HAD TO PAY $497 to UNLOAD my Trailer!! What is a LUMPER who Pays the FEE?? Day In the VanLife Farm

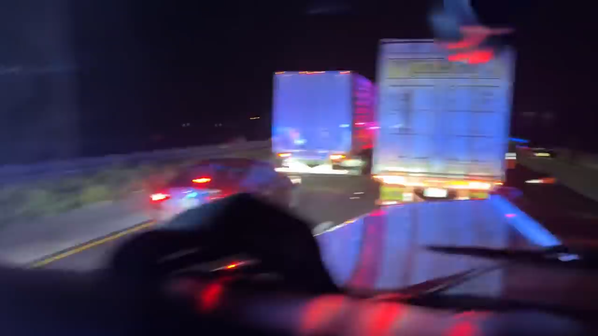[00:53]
But, uh, hopefully this doesn't make us late, we have about 25 minutes of, uh, leeway for our appointment time, we're 135 miles out. Yeah, T's and P's for, looks like a, uh, is that a Nissan or a Buick, I don't know. Four plates, I don't know. I think someone's in the car, two guys in the car, right, and this car is, uh,
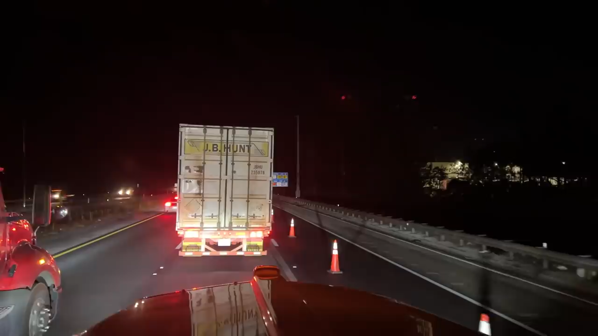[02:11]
We're trying to get down 95, and somebody must have thrown some stuff out of the window. Or something, because there was no wrecks in either one of those cars. Are we going to one lane here? Uh, I don't know why this JV Hunt's getting over, looks like this lane continues. So what's going on, have we go to one lane? I don't think so. Well, I'm just rambling, I don't know what's going on. Looks like we've got more fun going on up here, though.
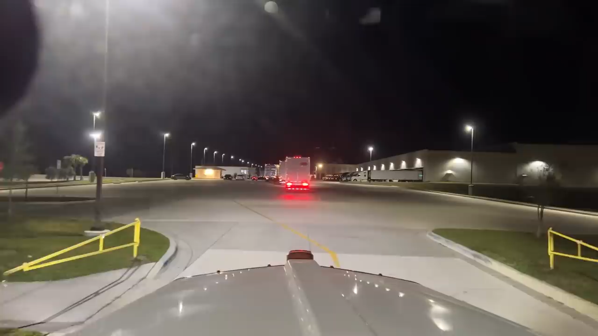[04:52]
Look at all those trucks lined up on the right. Oh, yeah. It is busy. It's always busy here. There's a refrigerator inside, which is that. Those trucks right there are all reefer. And then further down is a dry side. And then, oh, yeah. Check our seal. Turn our lights on for people. Check our seal and get us unloaded.
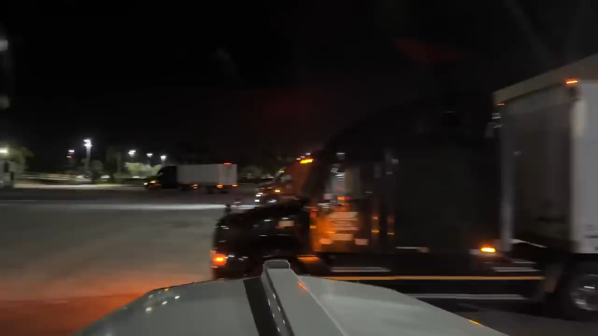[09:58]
Swing it around. No one's behind us. That guy's going over there.